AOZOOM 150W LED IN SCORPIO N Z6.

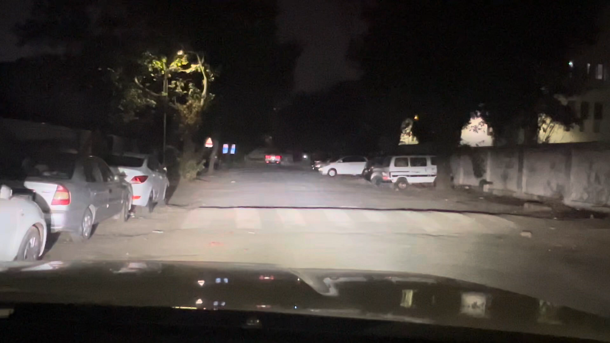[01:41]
of low max i assume 150 watt and this is high beam check out the result result result is in front of you that wall outside joh deeval aapke saamne nazar ariye woh kaafi door hai kam se kam 200 se 300 feet ki doori per hooghi or aapko eegdam crystal clear rat ko bhi clear vision aapko a raha hai that's all it was safe uh You